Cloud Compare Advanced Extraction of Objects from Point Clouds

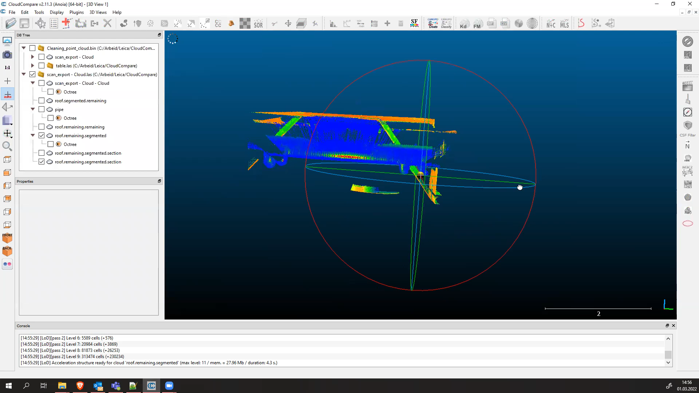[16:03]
uh we can clean all the other unnecessary files
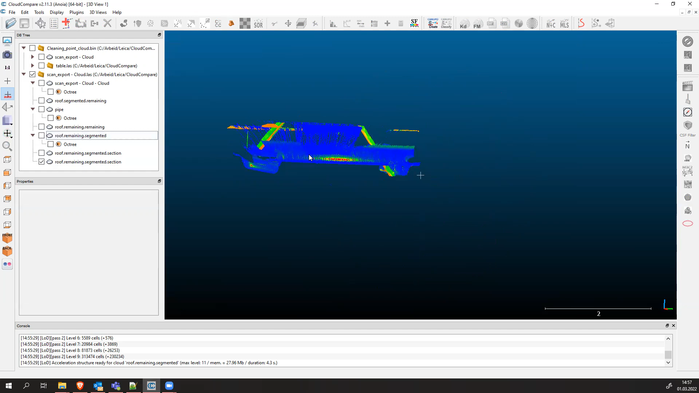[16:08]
okay we have it here you see and now we have to just clean this
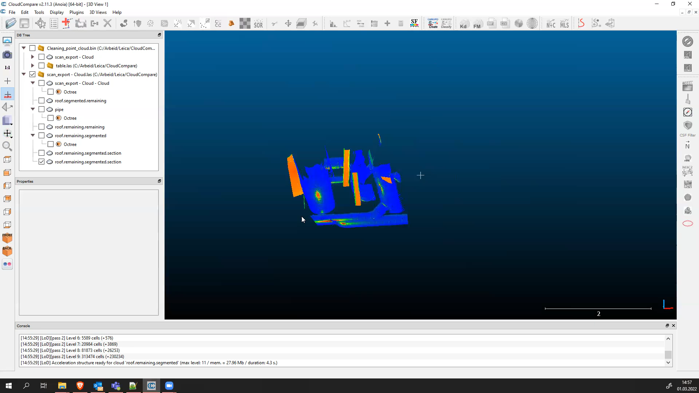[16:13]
part that part that part that's part and this part and this just involves some more segmentation
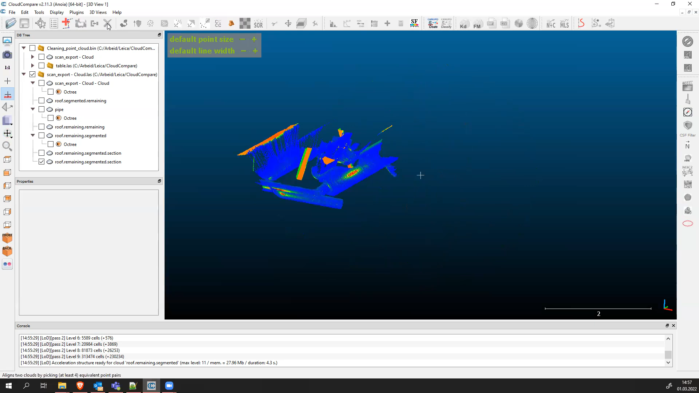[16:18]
processes all right which you can do with this icon right here or this segment tool
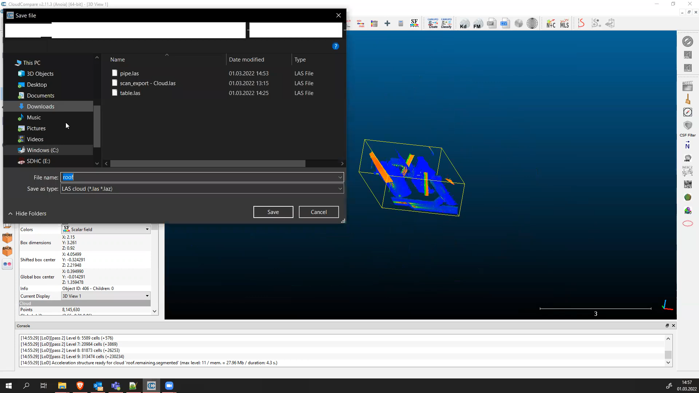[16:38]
to your previous laser scan right here
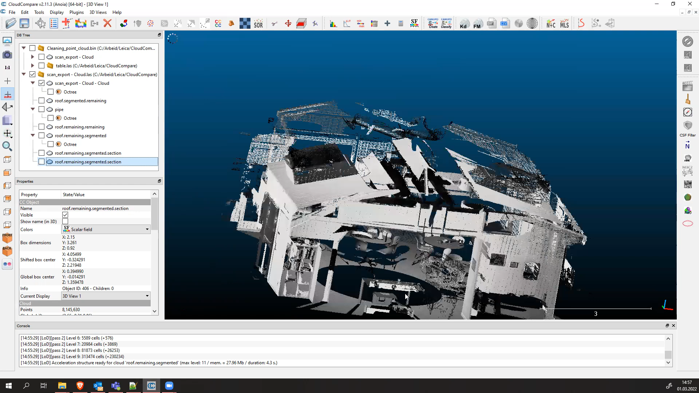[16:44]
and then work with this one and select other areas of interest you can also for example select this table if you want to
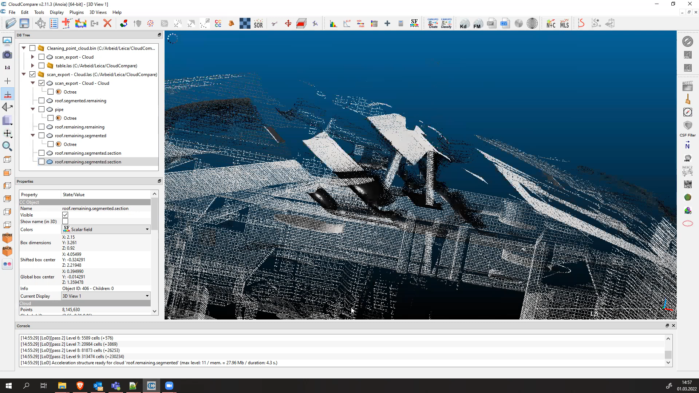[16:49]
and work with that table it's really up to you this exercise is just
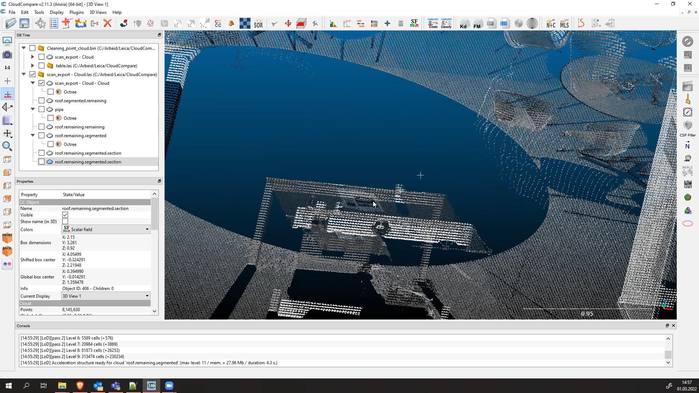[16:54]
for you to practice your laser scanning skills